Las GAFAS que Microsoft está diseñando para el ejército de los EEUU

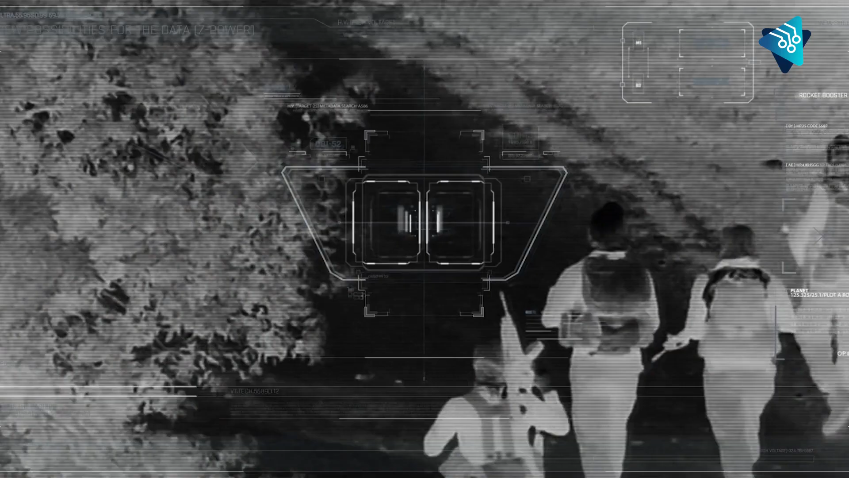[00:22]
pudiendo registrar el entorno y transformarlo en un juego de video.